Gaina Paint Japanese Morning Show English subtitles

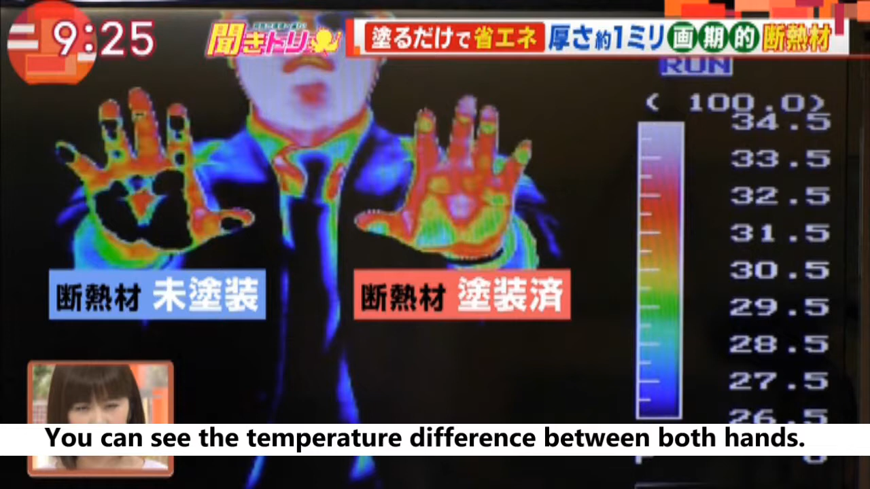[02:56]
手のひらを見ると温度の違いが分かります温度が低い部分が黒温度が高い部分が赤です
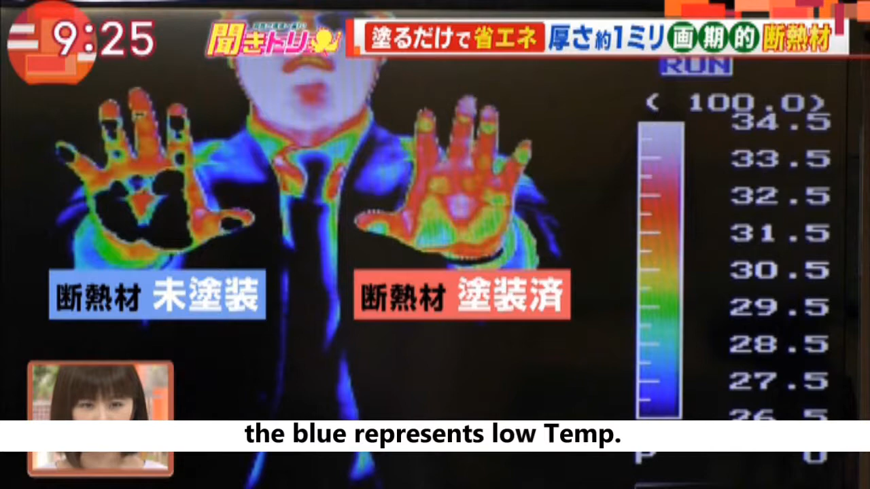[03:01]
冷たい鉄板の熱が右手には伝わってるけど左手には伝わってないってことですね